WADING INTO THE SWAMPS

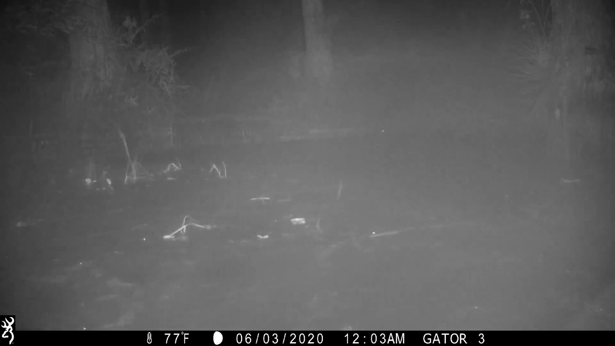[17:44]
This is what I'm telling you. So this is overflow right here.